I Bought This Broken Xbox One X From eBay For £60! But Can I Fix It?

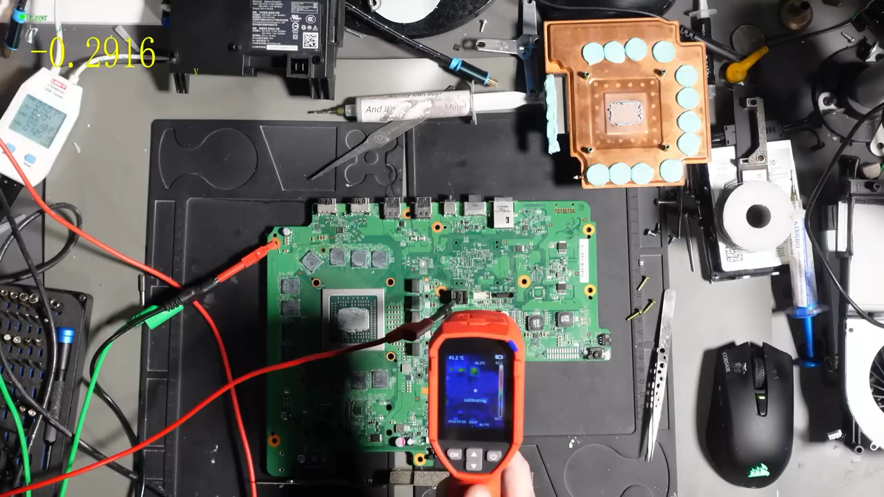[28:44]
it is the same board okay so just wait for this to calibrate i'm just going to turn it on